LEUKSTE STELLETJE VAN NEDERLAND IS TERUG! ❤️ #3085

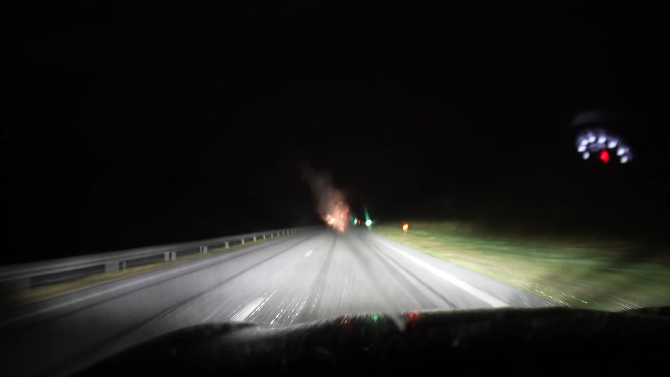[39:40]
Ongelooflijk. Kunnen ze meteen eventjes wennen aan de sneeuw alvast. En dat nog in Nederland. Ik ben benieuwd alleen hoe lang het blijft liggen, maar goed.